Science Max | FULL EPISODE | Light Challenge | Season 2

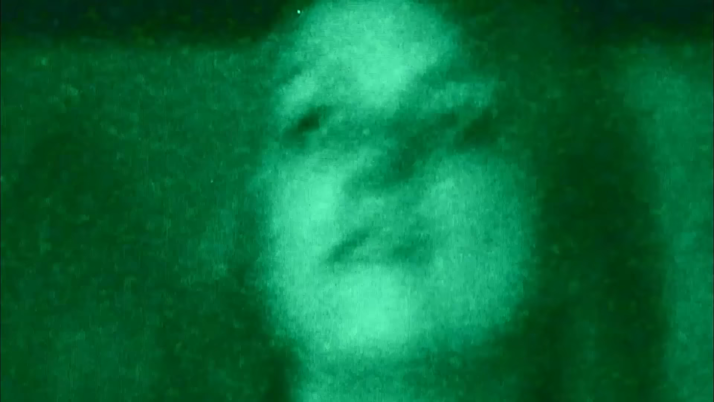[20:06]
Oh. Right here. Hi. Because I have night vision goggles. Ooh, check it out. Oh, cool.
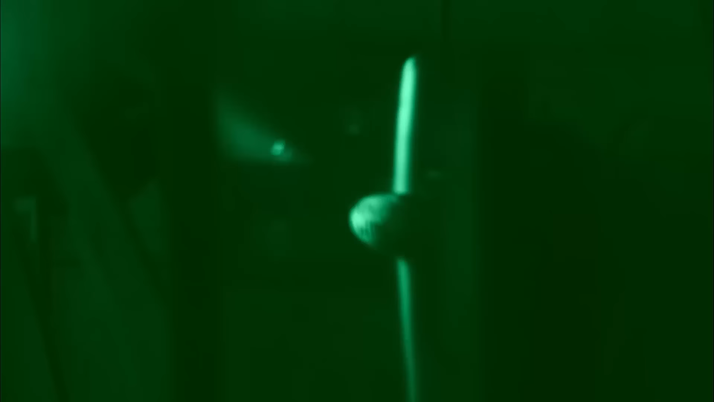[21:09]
I was able to see the ball and win the game.